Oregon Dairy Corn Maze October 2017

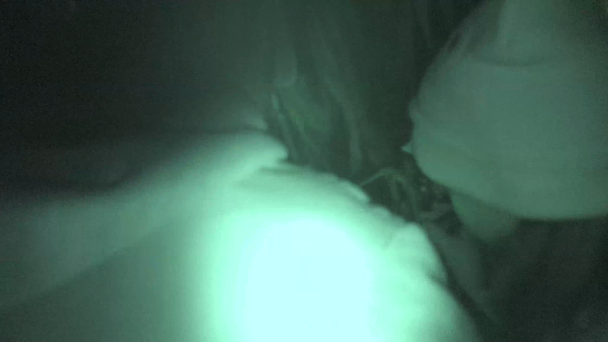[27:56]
What I see people over there. No, that's not it. Which one is this one? Hold the paper for me. This is three.
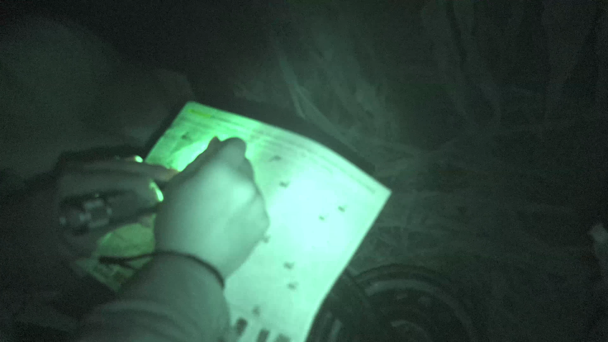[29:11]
To diagonal down. Yeah. Back to the left. Then that. That. Oh, wait a minute, wait a minute. Oh, never mind. I thought that connected. Yeah, no, so we're going to we're gonna have to do this.
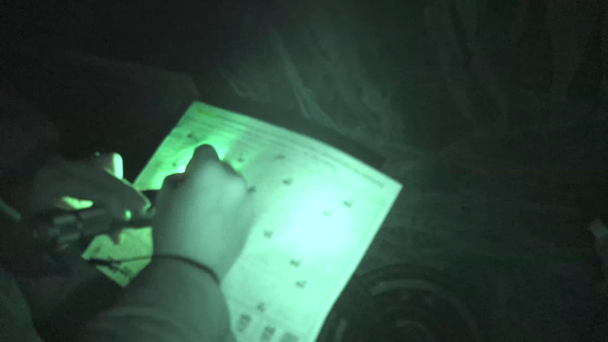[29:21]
No, I've been here, though. I feel like. You've been here? Well, tell us the way out. All right, so.
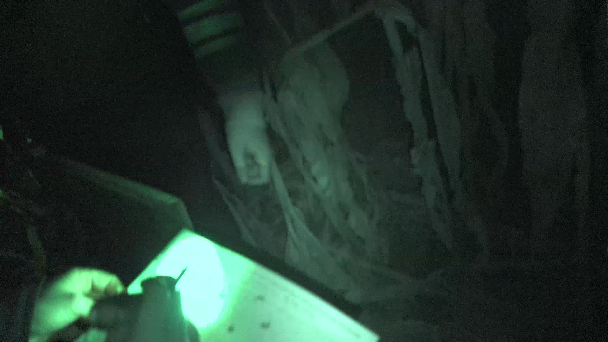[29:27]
Okay, so we got to go back. We gotta go back. So show us the way out. We gotta go back.
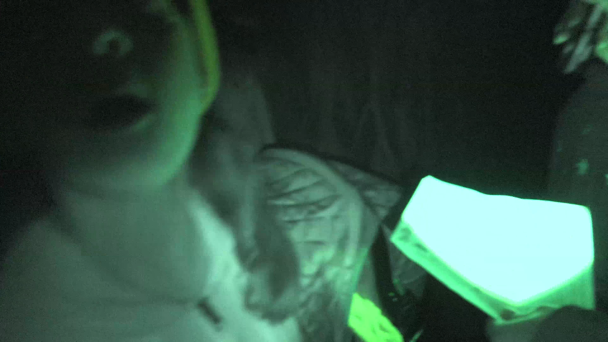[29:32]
Oh, look, there's corn right near your head. Oh, watch out, watch out. No, look. Let me go. Does that make me corny? Yeah, you are. Let's see. Let me see right here. Hold on. Let me get this camera angle right here.
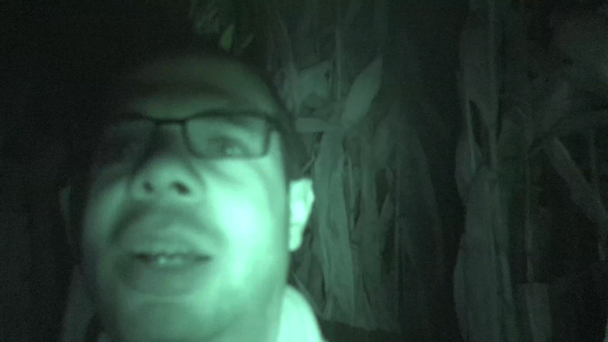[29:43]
Ooh, look. I'm really corny today. Look at this corn. No one. Oh.
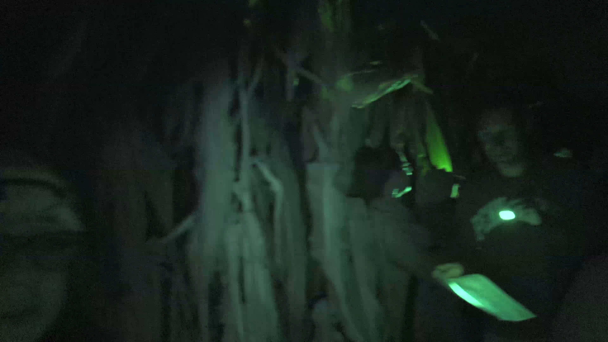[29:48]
Look, there are other survivors here. We're not the only ones.
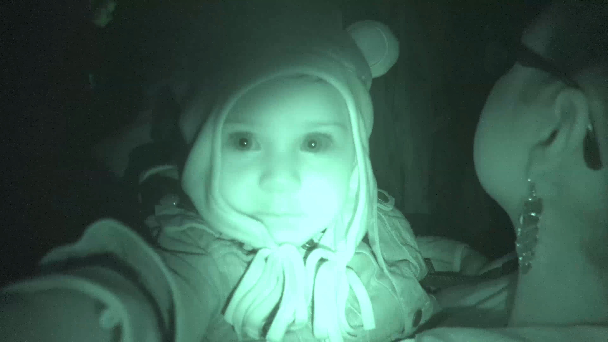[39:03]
I'm looking at her. This is a night vision. Ooh. I see you. Look at you. You see a monkey? There's a monkey. That's you. Ooh, you're a monkey. It's okay, though. Because this way, you wanna hold the camera, young lady?
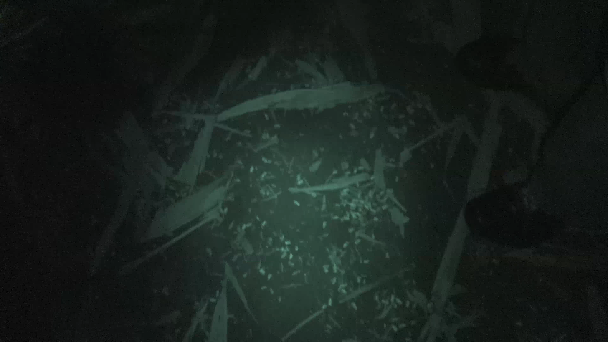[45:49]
Alright, so Zach, I'm that's a shortcut. I'm looking downwards right now. Mm-hmm.
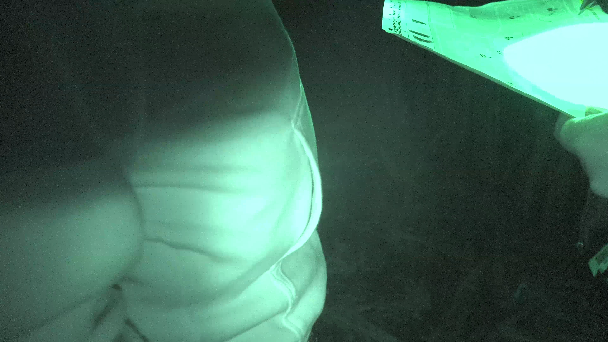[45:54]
We are at about the E. Mm-hmm. What we need to do is
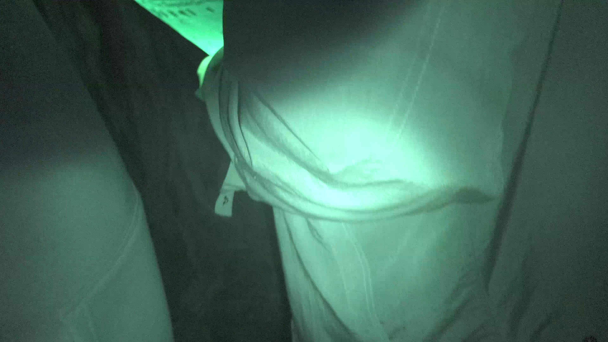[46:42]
That's the tip of the star. Yeah.
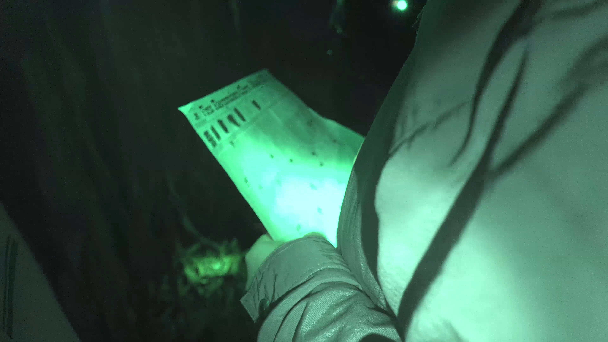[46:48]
Alright, so that's the thing, is I don't know where, like, exact,
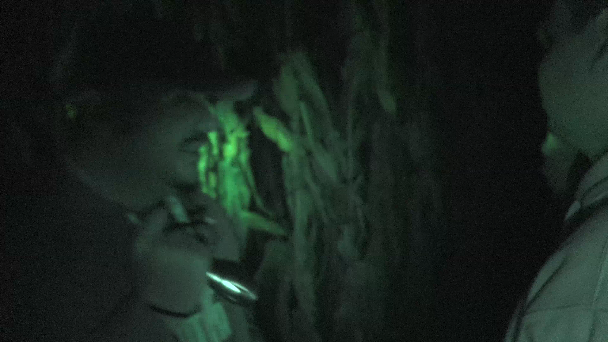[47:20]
Which way do you think? I think we have like 14. That's one, two. Because you gotta look at the way the corn's formed.
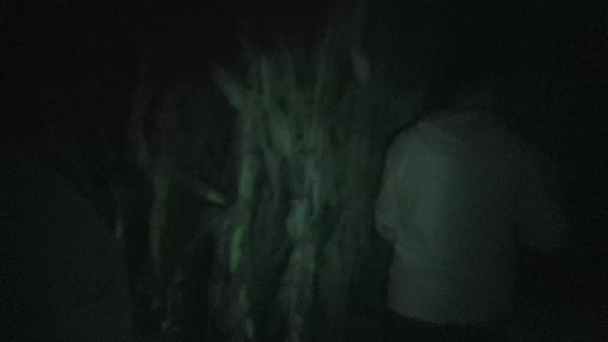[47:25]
See, because look, this is the star point here. Okay. So we gotta look at this one. This is, I want to say this is like the...
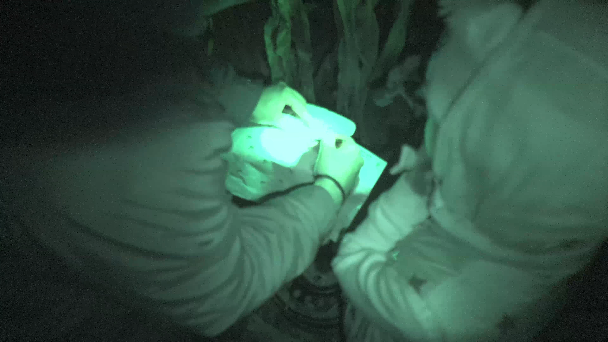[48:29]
I hope it's 6 and not an upside down 9. Yeah, see, it's a 6 right here.
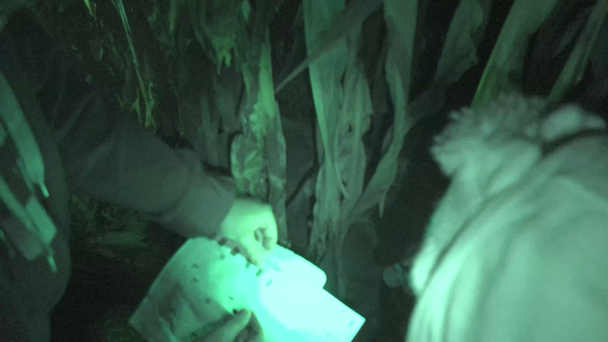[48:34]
You could actually, hey, you could skip 9 now. So we're right there. Yeah, here, can I see the map real quick?
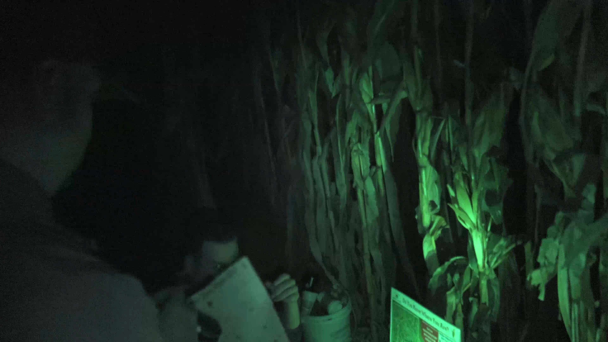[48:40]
Yep. You want the pencil to chart it out? Yep. All right.
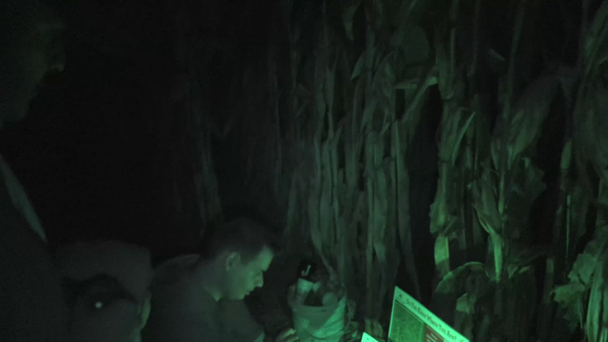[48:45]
So we got 6 and 7 on the way. Where's 8? So, all right.
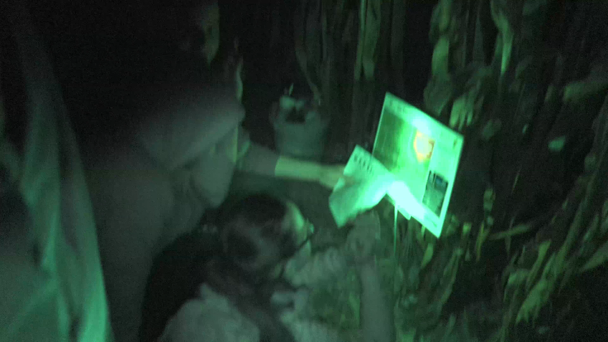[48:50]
Can I get the so pencil? We're at the tip of the star. Yep. That's here, where.
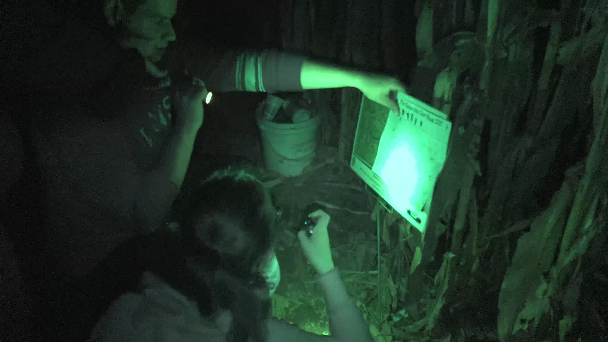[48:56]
Hannah, Bethany, hold the thing up right there. Zach, why don't you just lean it on? Oh, okay, I see what you're trying to do. Because I'm trying to... cheat. Here, come on, Indiana Jones. Here goes Zach trying to cheat. I know. Cheat code. He's trying to trace the map out to that one. Yeah. We went to 7. We just need to go to 8. Yep. Oh, that's easy. 8's right there. I know.